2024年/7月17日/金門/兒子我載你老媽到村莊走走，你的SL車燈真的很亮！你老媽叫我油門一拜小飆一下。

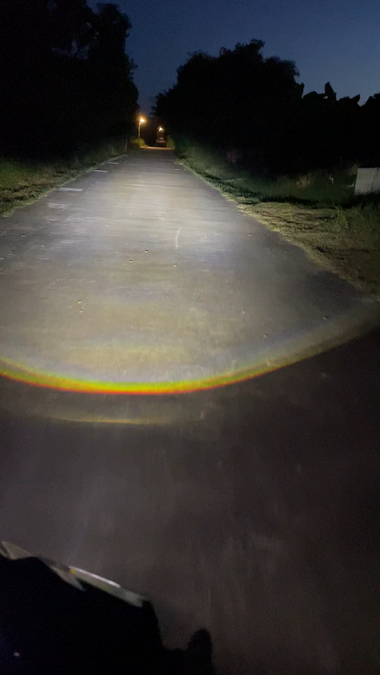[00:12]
欸很亮喔魚眼啊,就眼燈很亮喔跟我們那個停駕版的差好多喔真的差很多喔其實泡管聲音沒有很大聲我們到那邊比較暗就知道那個多亮這邊比較亮晚上都在你家多風很亮喔啊,近燈你看近燈的光晴是這樣,